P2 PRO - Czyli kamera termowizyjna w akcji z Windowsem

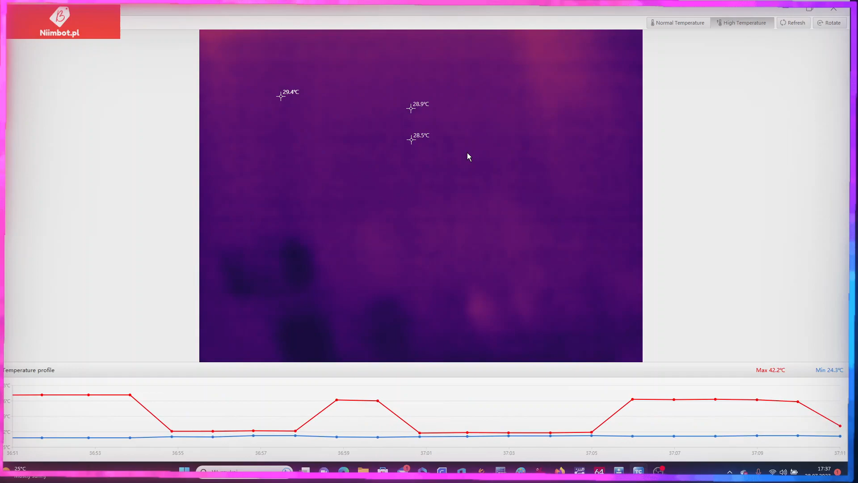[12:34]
On screen: max 42.2°C, min 24.3°C
Tu są te rezystory. Przykładam. Odległość, słuchajcie. Wyostrzy w którymś momencie, czy nie? Nie chcę za bardzo ostrzyć.
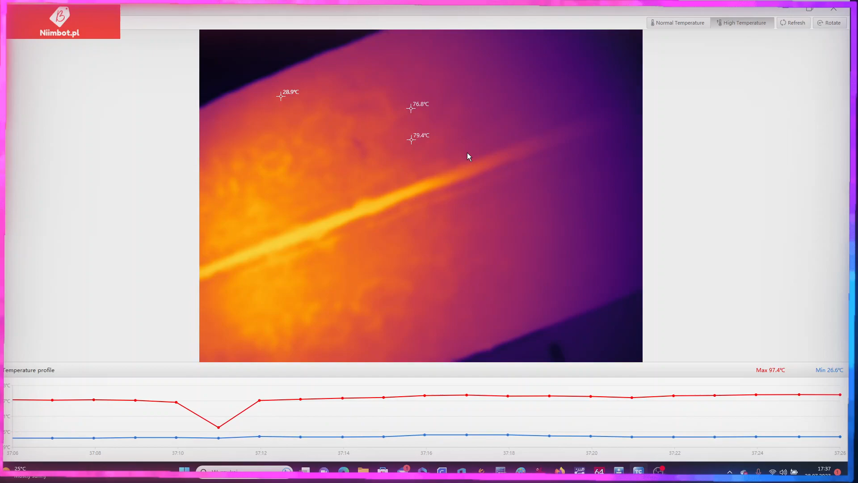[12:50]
On screen: max 97.4°C
Nawet jak tutaj bym z boku pokazał płytki, gdzie jest ciepło, na nóżki. Widzicie to? To jest chyba najostrzej, co się da ustawić. Nie wiem, czy to jest gdzieś wada konstrukcyjna,
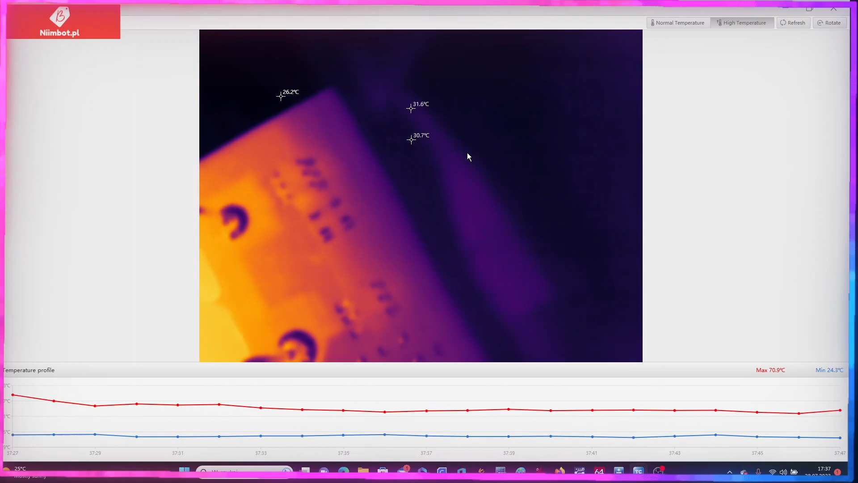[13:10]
On screen: max 70.9°C
czy po prostu te kamery termowizyjne tak mają. No nie jestem w stanie powiedzieć. Musiałby ktoś być z kamerką, słuchajcie, dokładnie taką samą z Polski i powiedzieć, czy i z tą aplikacją w ogóle, czy to tak samo działa. No zobaczcie, ja tutaj z tą soczewką makro
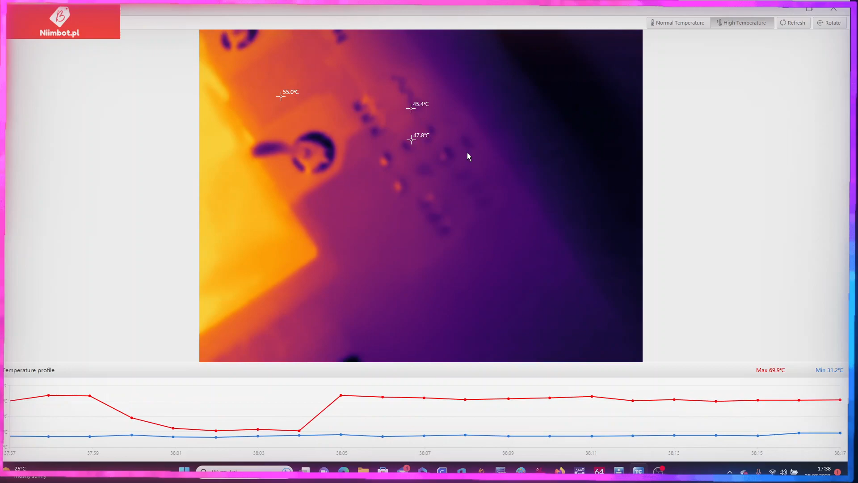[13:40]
On screen: max 69.9°C, min 31.2°C
no nie ustawia lepszej jakości. Chyba, że brakuje w tym programie ustawienia na przykład takich rzeczy jak sharpness i tak dalej. I teraz uwaga, przełączam się na normal temperatur i zobaczcie, co się stanie.
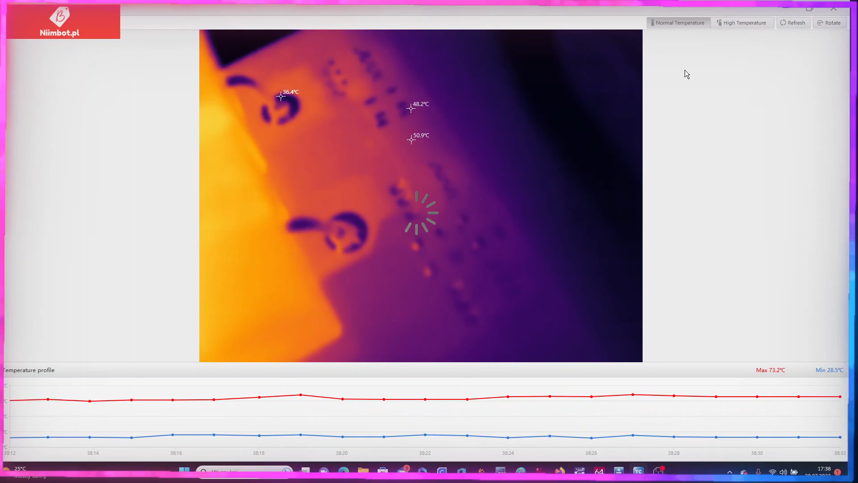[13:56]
On screen: max 73.2°C, min 28.5°C
Patrzcie się, jaka jest zmiana. Normal temperatur. Jakość jest gorsza, mi się wydaje, ale chyba lepiej troszeczkę widać
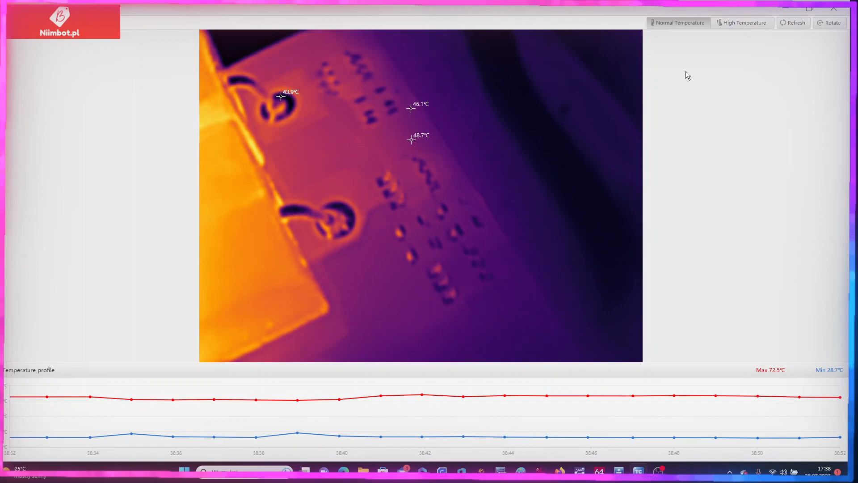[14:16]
On screen: max 72.5°C, min 28.7°C
te elementy, nie?
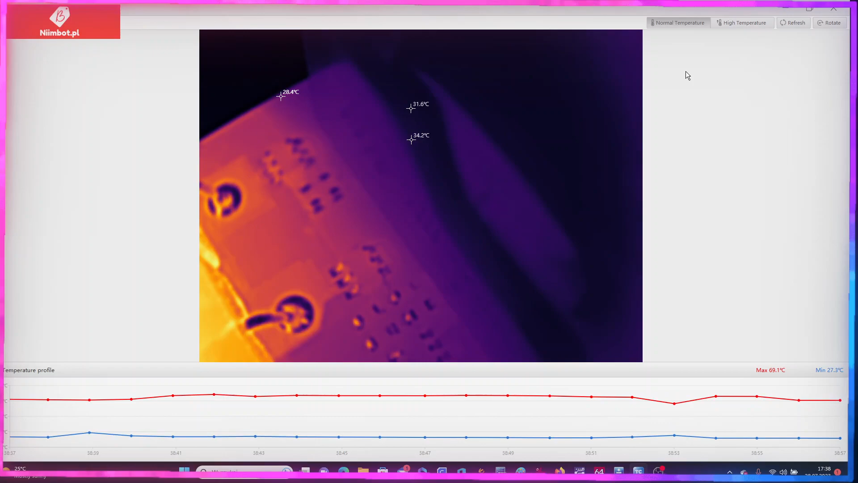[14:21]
On screen: max 69.1°C, min 27.3°C
Nawet jakbym próbował tutaj tą soczewką w jakiś sposób manipulować, oddalić się trochę.
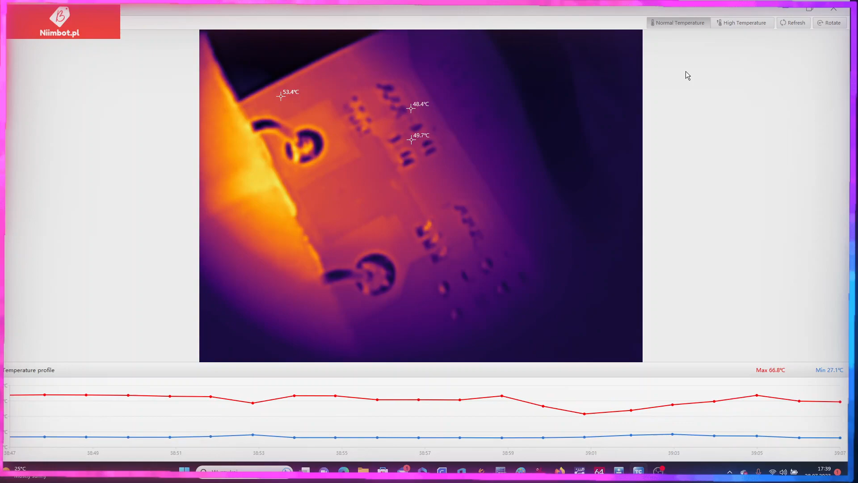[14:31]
On screen: max 66.8°C, min 27.1°C
Widzicie, teraz tą soczewkę totalnie oddaliłem.
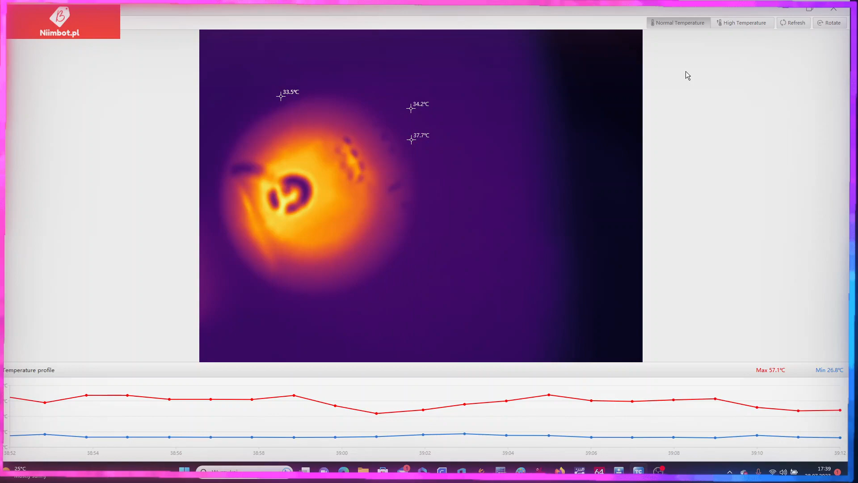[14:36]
On screen: max 57.1°C, min 26.8°C
Trzymam ją w palcach. Przykładam ją coraz bliżej do
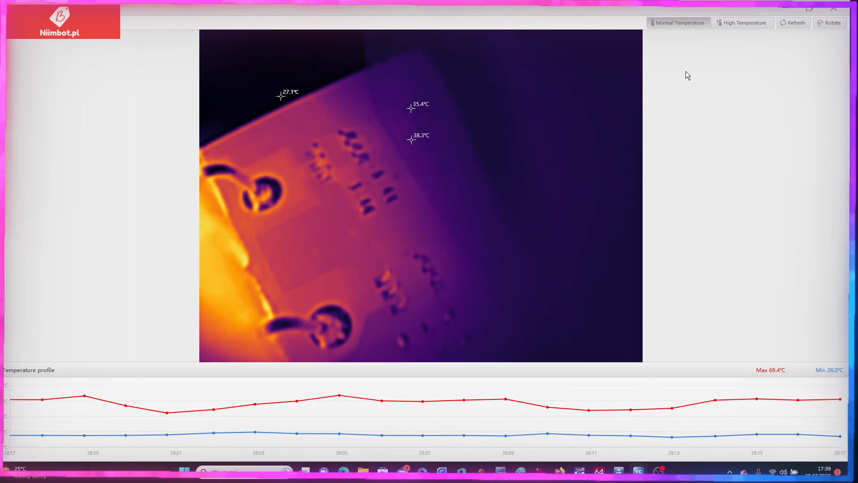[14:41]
On screen: max 69.4°C, min 26.0°C
obiektywu kamerki i w pewnym momencie ona się sama już zatrzaskuje, nie?
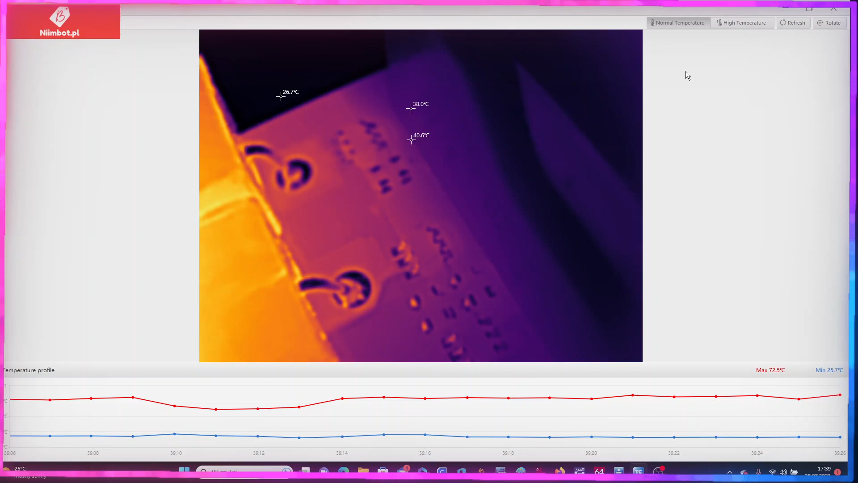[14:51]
On screen: max 72.5°C, min 25.7°C
Tak wygląda tryb makro. Zmienię teraz, słuchajcie, ustawienie w tym Teraz co jest? Discharge. On rozładowuje.
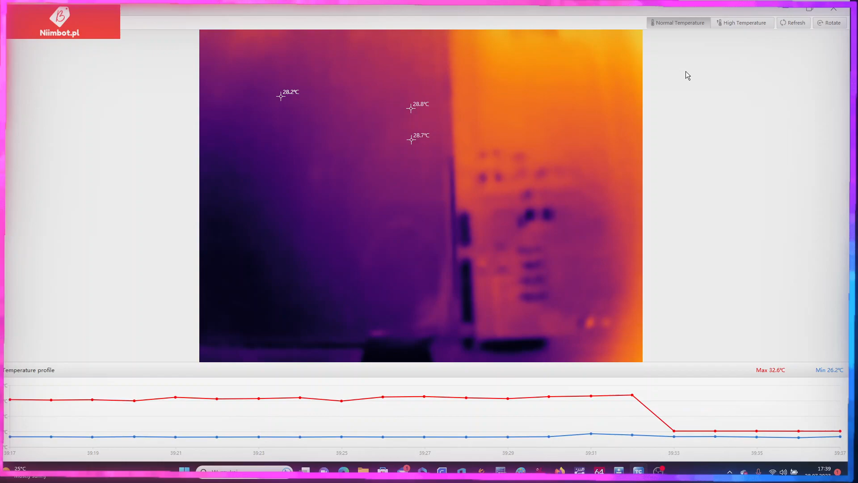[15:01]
On screen: max 32.6°C, min 26.2°C
Dałem stop, dam na charging. I tu jest układ, słuchajcie, który będzie się na 100% grzał.
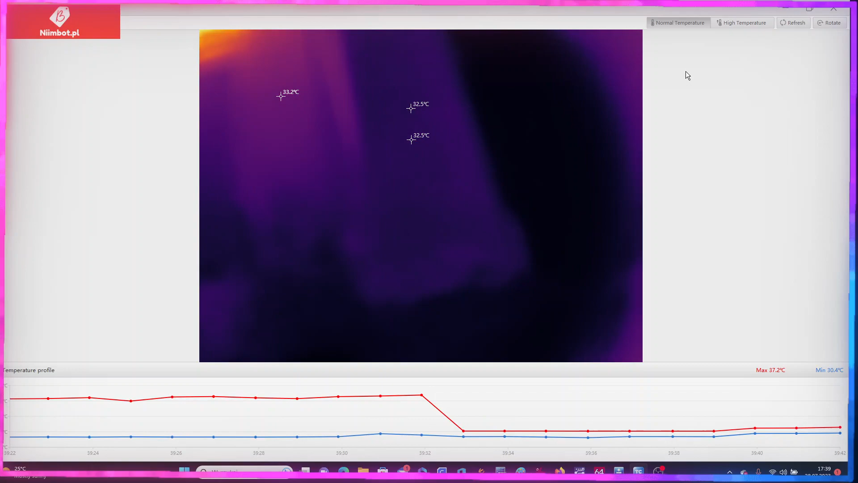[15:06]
On screen: max 37.2°C, min 30.4°C
TP4056.
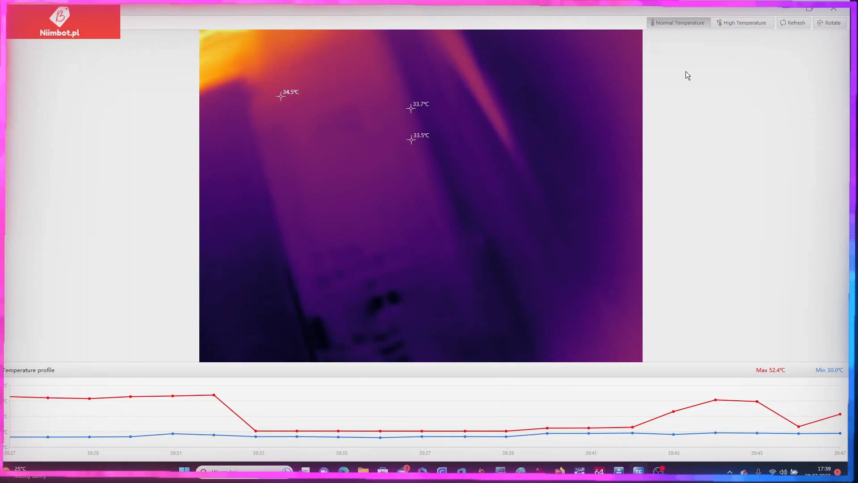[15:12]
On screen: max 52.4°C
Gdzie on jest? Tutaj. O, dokładnie w tym miejscu. Włączam. Słuchajcie. Ładowanie. I obserwujcie, co się będzie działo z tym układem.
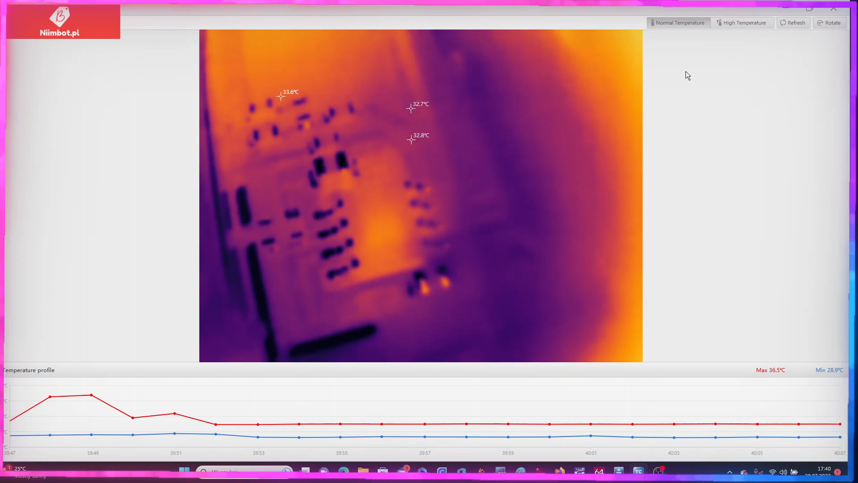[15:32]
On screen: max 36.5°C, min 28.9°C
A mógłbym zrobić jeszcze taki motyw, że pokasuję te znaczniki. I teraz tak. Damy sobie na niego.
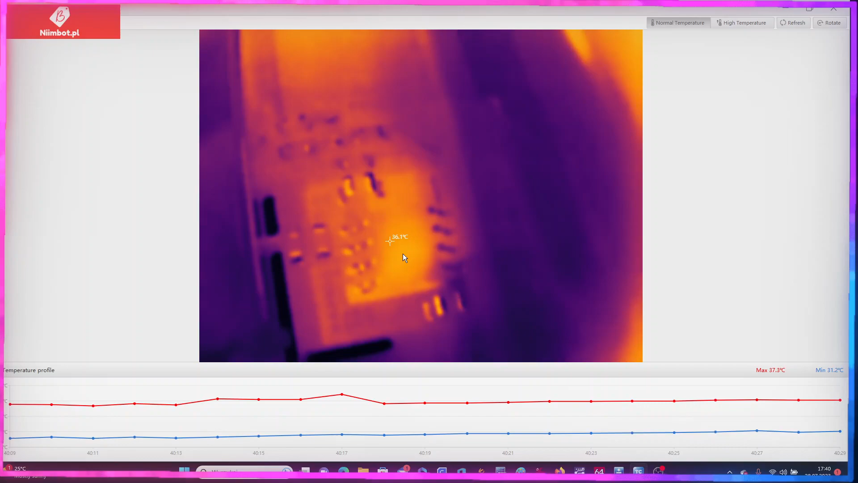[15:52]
On screen: max 37.3°C, min 31.2°C
No, on będzie się grzał. Zdejmuję, słuchajcie, makro, tak żeby widać było płytkę normalnie.
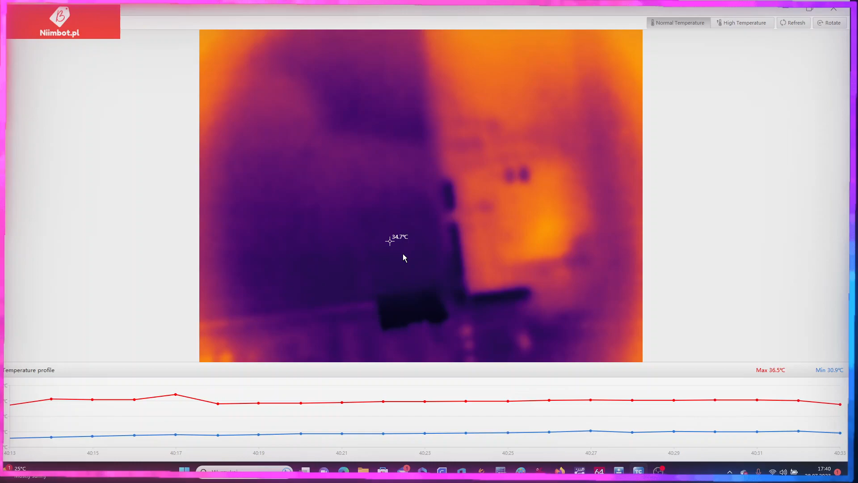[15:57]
On screen: spot 34.7°C, max 36.5°C
Rezystory jeszcze chyba sobie troszeczkę się chłodzą. Tak, teraz rezystory już przestały działać.
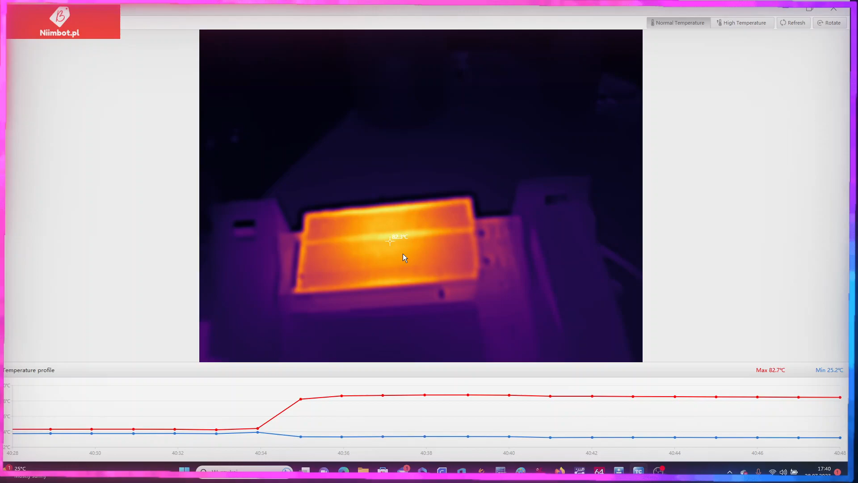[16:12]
On screen: max 82.7°C, min 25.2°C
Temperatura będzie spadała. Natomiast będzie się grzał tutaj. Chociaż na razie nie odbiega jakoś od tego. Ale on powolutku będzie szedł do góry. I po pewnym czasie będzie widać, że się grzeje.